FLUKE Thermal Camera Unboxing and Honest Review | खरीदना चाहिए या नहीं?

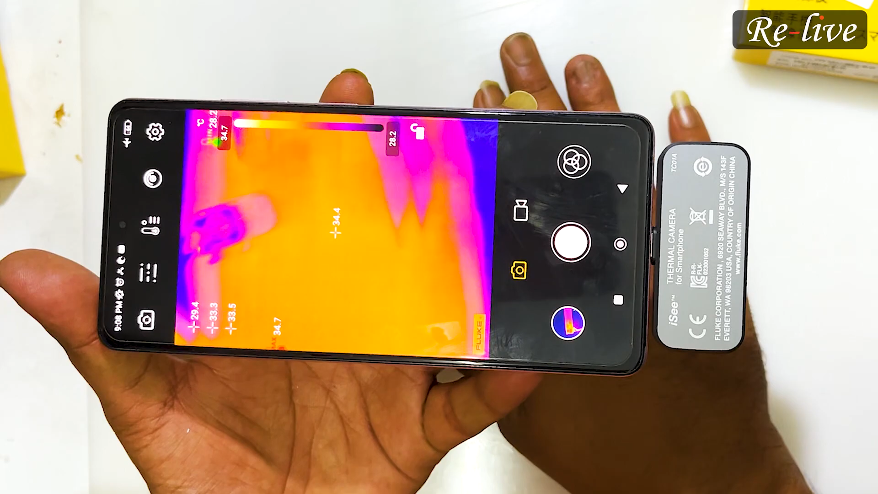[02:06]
कि और यह आपका स्वर्मल कैमरा चालो होगे आप देख सकते हो तो इसका डेमो करने के लिए एक बहुत अच्छा हुआ कि हमारे पास एक हैंशेट भी
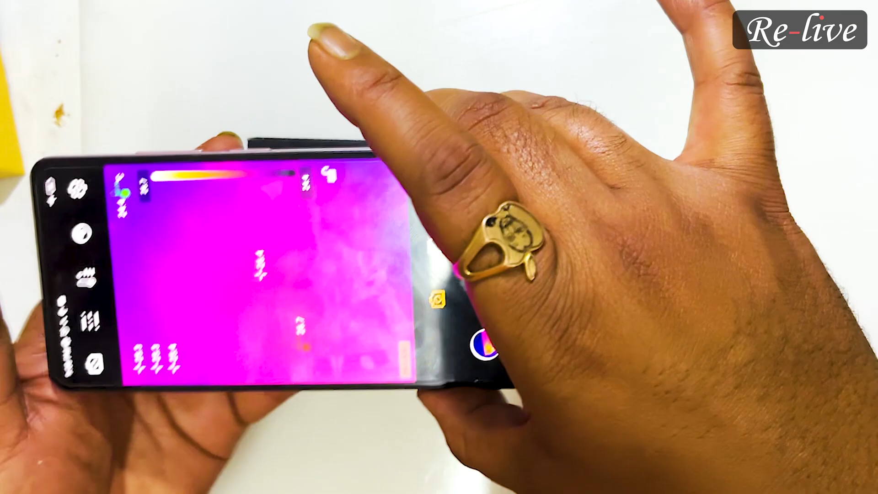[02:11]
आया हुआ है आइफून 11 वह शॉट है तो आप जैसे देख सकते हैं आइफून 11 का बोर्ड है और यह शॉट है
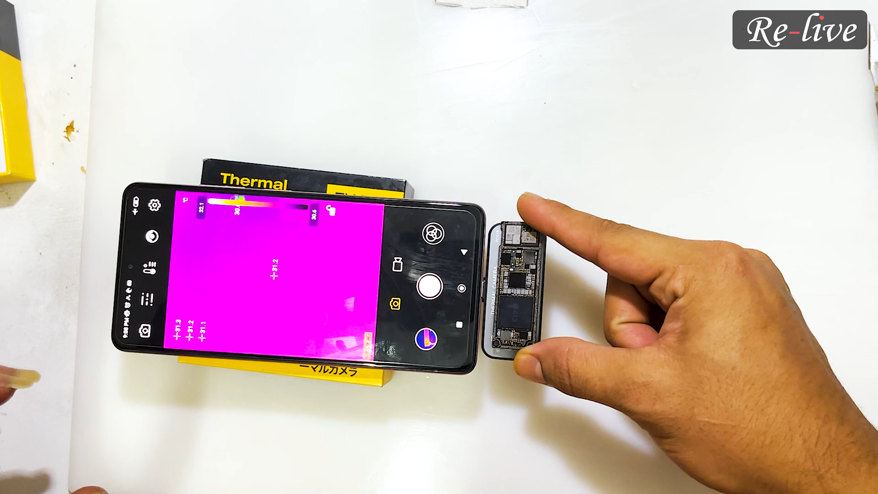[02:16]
तो
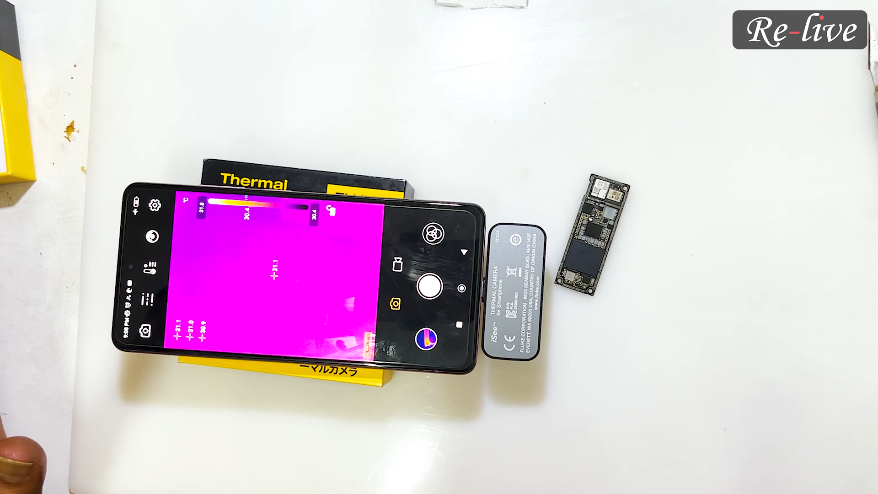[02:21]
दे� इसको ऐसे नीचे रखना है अभी डी सी ओन नहीं करनी है पहले पुरा एंगल यह पुरा बोर्ड दिख रहा है इसके अंदर में भी आपको दिख रहा होगा साहिट तक तो भी हम लोग थोड़ा एंगल सेट कर लेंगे और इसके
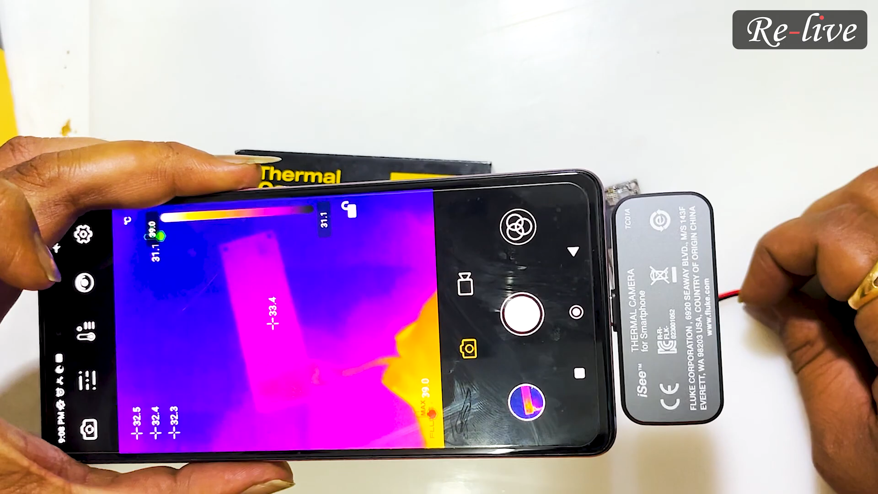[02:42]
अदर पूरा हमको जो बोर्ड है वो दिख � यह हूं और आप हम डीShya करेंगे कि अथि दिखिआ यहां पर इक हीट हो रहा है इसने बता दिया
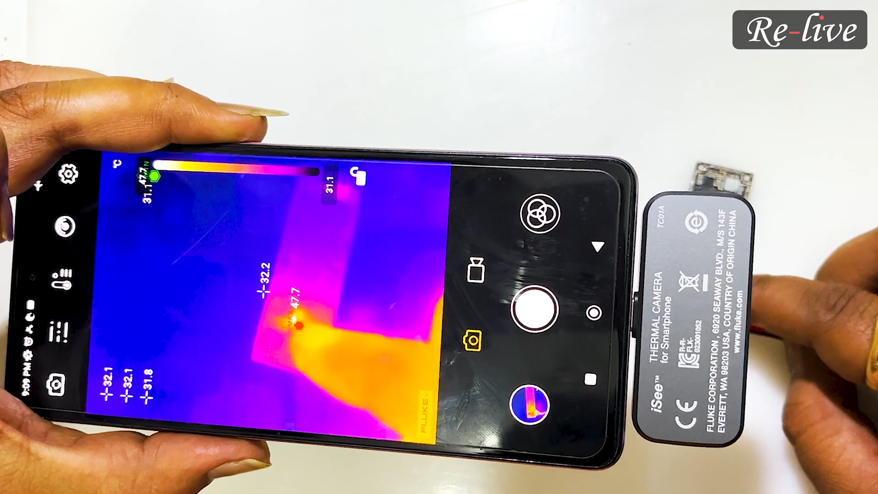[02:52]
ठीक हैं अगर आपको फोटो भी क्लिक करना तो आप इज़र
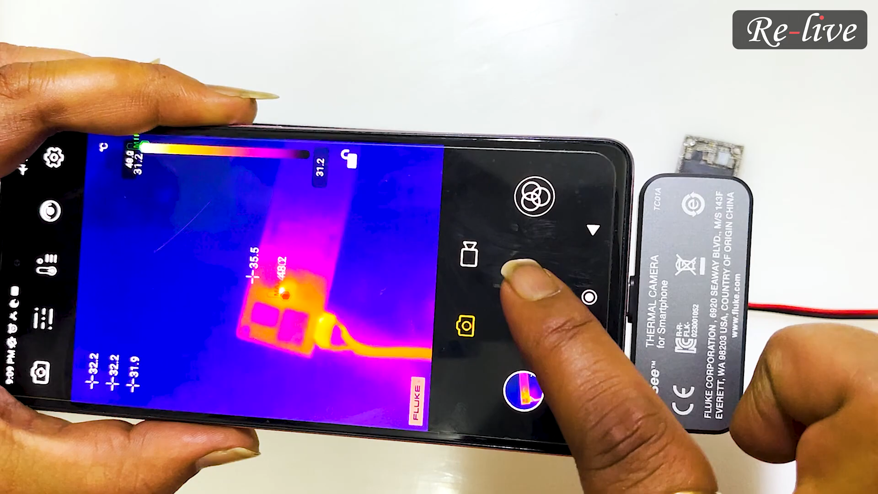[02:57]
क्लिक करके इसका photo by लिक सकते हो देखो यहां पे photo वे आ गई ए
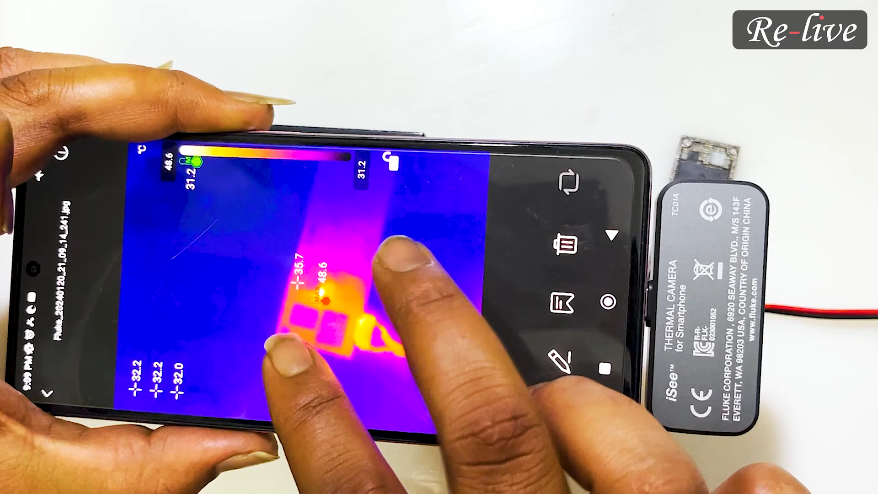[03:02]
तो आप इस से बाद में compare कर सकते हो कि य तो बाद
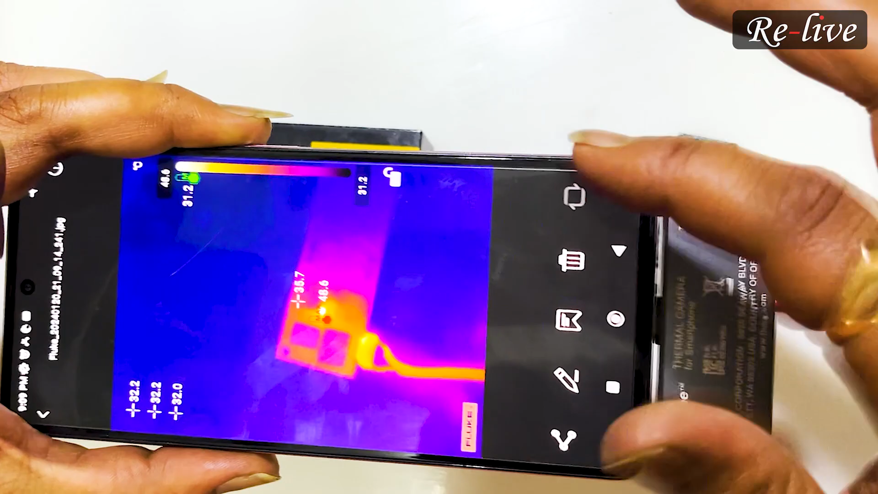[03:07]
में compare कर सकते हो बोर्ड के recording कहाँ में karting है टाव पर ऩहाँ पर
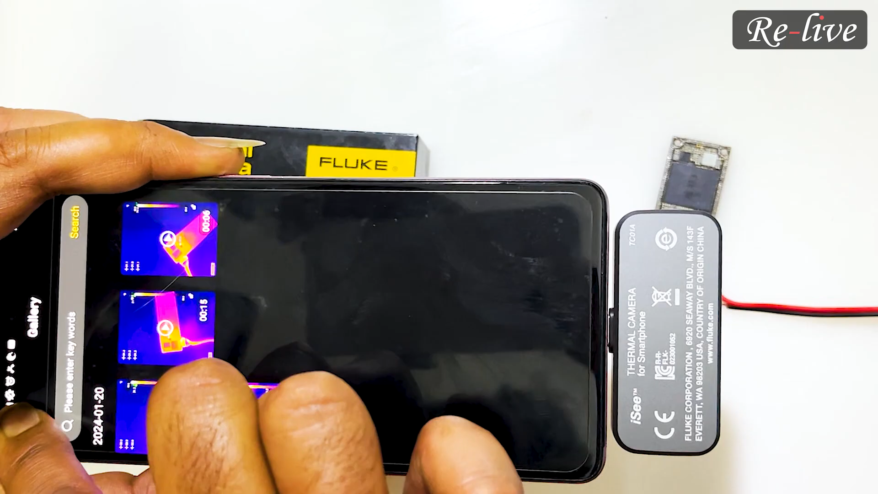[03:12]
नहीए
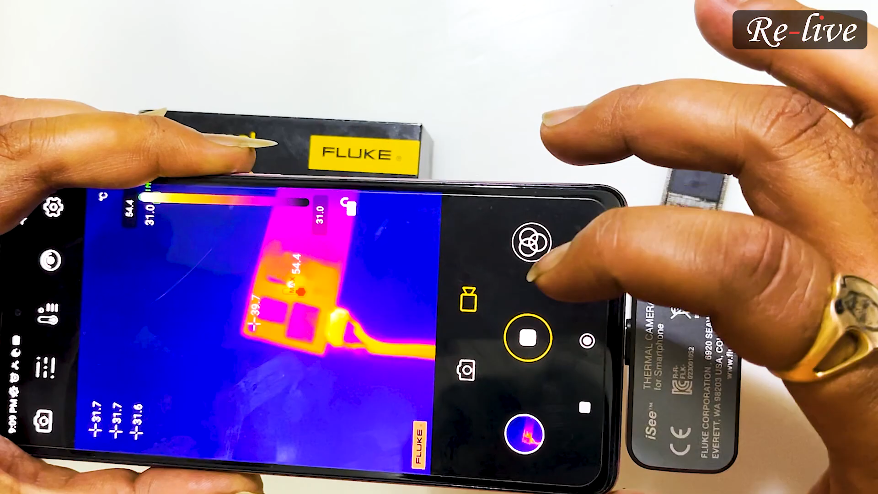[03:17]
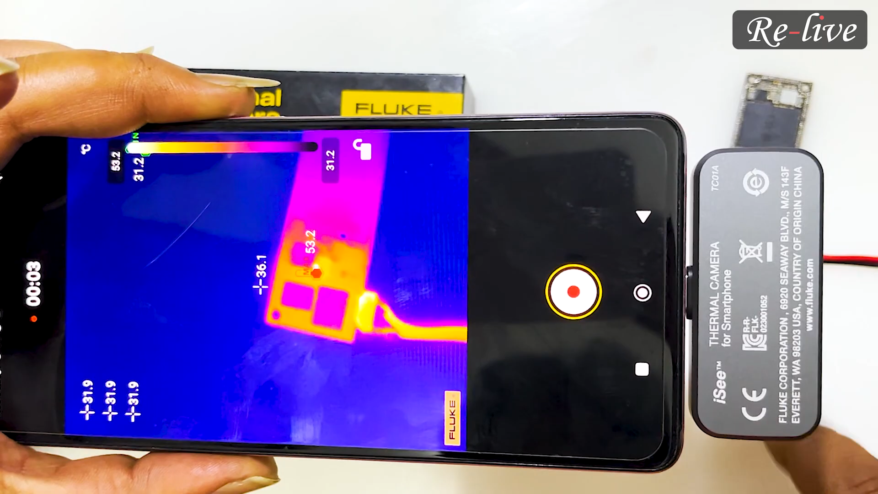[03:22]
ठीक और यह साथ साथ में कितना से सीट हो
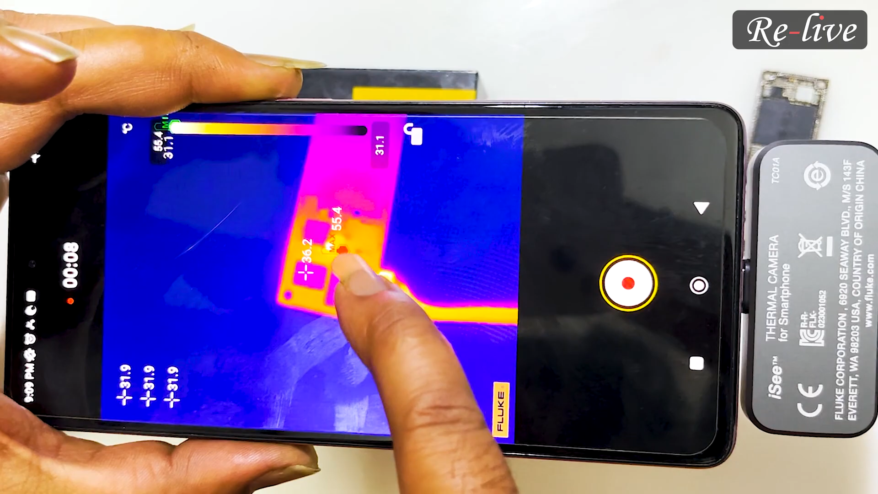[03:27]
रहा है यह भी बताता रहता है और आप इसको पाउस कर दिया हमने यहां
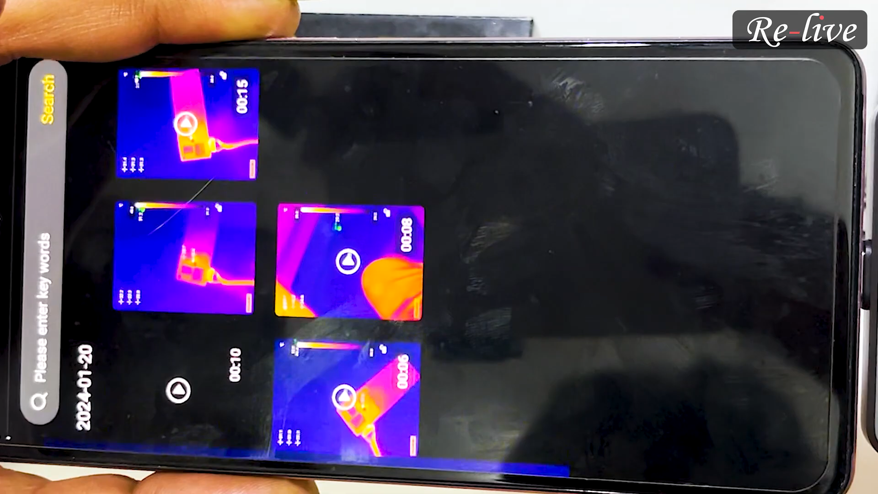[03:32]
गैलेरी में जाएंगे इसकी यहां पर आ गया देखिए यह वीडियो चल रहा है जैसे आपको स्लो मोशन में
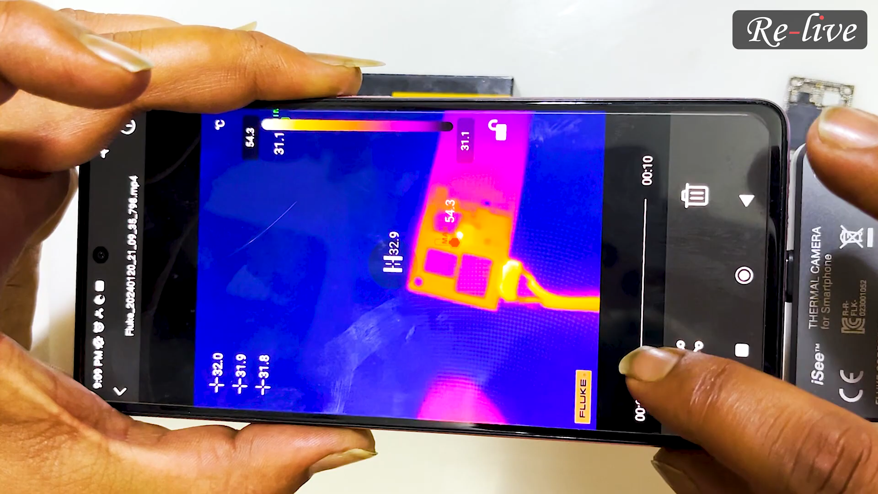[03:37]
On screen: spot 32.9°C, max 54.3°C, scale top 54.3°C, scale bottom 31.1°C
भी देखना है धी में धी में देखना है तो आपको पत